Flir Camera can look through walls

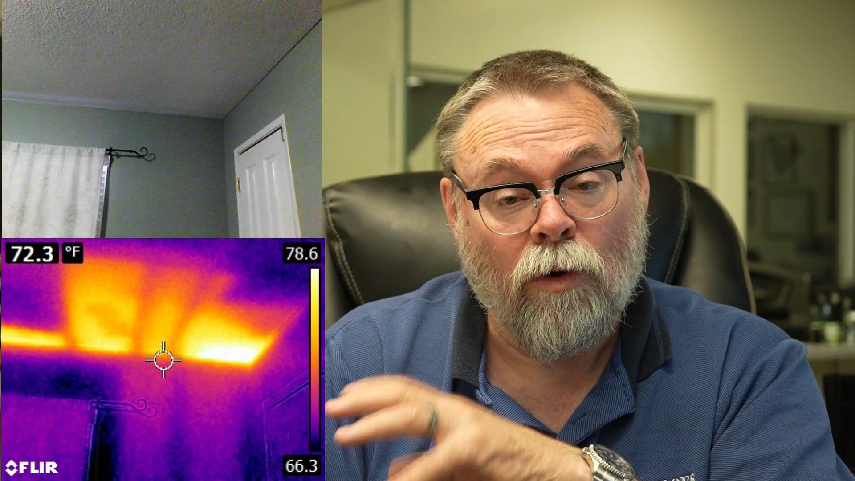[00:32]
On screen: spot 72.3°F
in the winter time and they were complaining about it this camera showed it gave it to them they even come to me and said hey let me show you these pictures and yeah that's where there's insulation and she realized then that insulation was a problem at home though they thought it there was no problems at all so what I tell customers when you get stuff like this we can blow insulation over the top of it fill all the gaps and and